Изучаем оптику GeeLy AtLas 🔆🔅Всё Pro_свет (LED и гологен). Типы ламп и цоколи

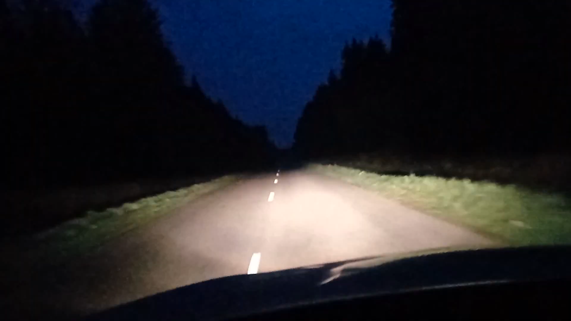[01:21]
на дороге утром с включенными дневными ходовыми и габаритными огнями и в полную темноте вот такое освещение и